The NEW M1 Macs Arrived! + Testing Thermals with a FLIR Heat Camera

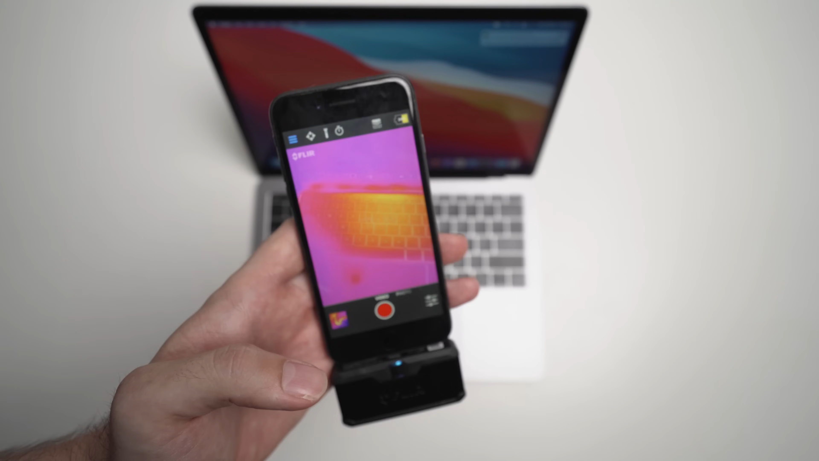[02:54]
you can see it's definitely heating up right in the middle there and that's obviously where the CPU is and it's about 30 degrees already. I've literally just turned this on. So yeah, very, very keen to do some thermal testing on this thing and see what we come back with. Also, just a side note guys, the giveaway is going to be announced within the next week.